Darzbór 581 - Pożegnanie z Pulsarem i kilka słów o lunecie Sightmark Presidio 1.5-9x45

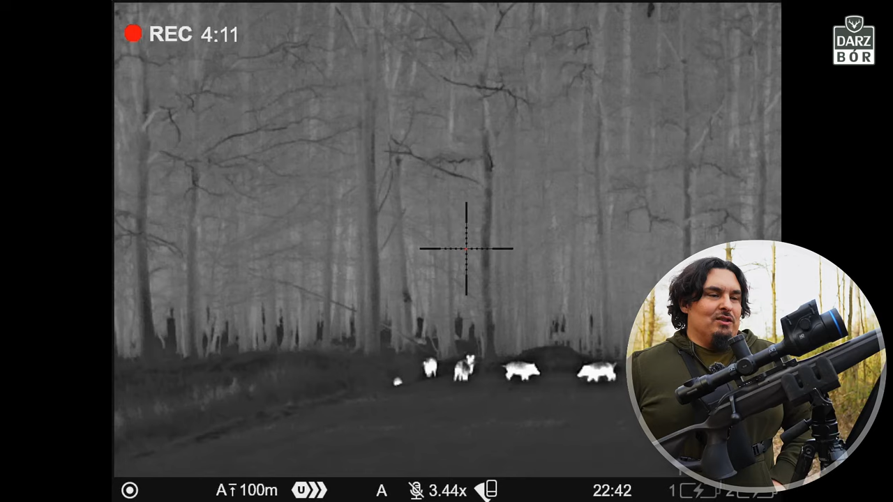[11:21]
Jest także jeszcze fajna rzecz dołączana. Pulsar do każdej jednej lunety dodaje teraz także i specjalne krążki, które służą do przystrzeliwania. Także macie już od razu w starcie te cele, które tutaj są. No ale to jakby mówimy, to są dodatkowe akcesoria i detale.
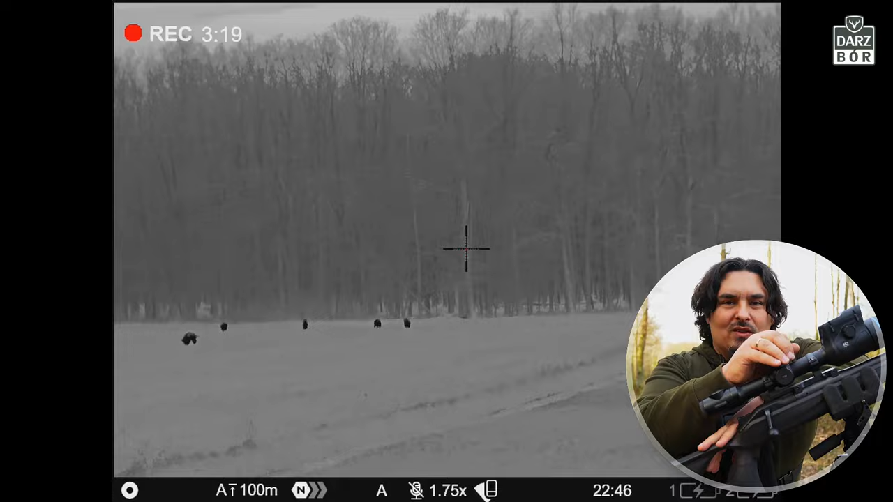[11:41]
Natomiast najważniejsze jest to, że tutaj w środku siedzi HD.